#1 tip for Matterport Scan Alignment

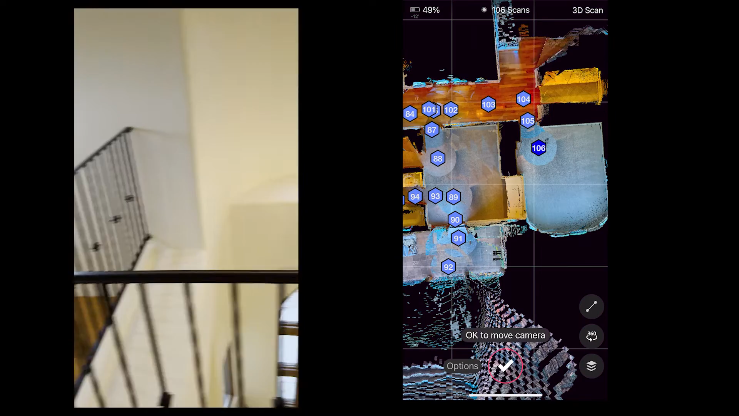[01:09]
Take these photos or scans, get all these rooms up to an area over here.
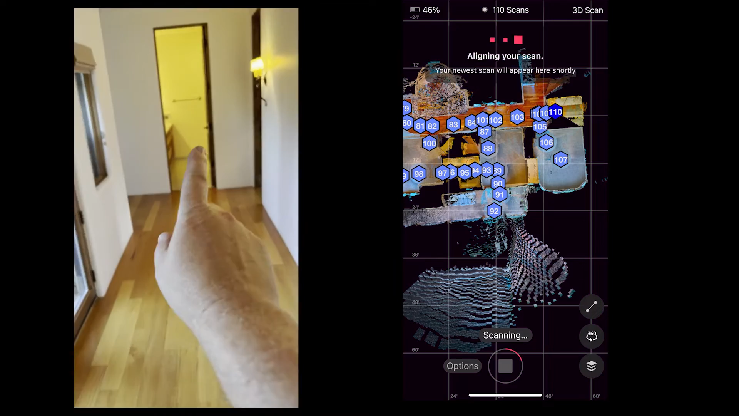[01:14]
Probably end up right here and
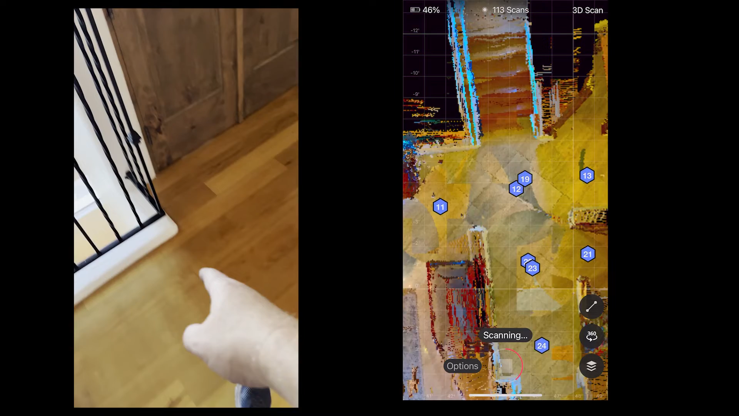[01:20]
then go back down the stairs over there and start from down there coming up here and it'll naturally link these two together.